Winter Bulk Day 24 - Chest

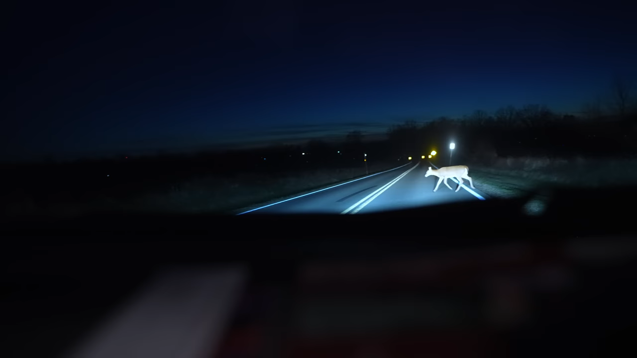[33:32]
can you see him get out of here man get the fuck out of the road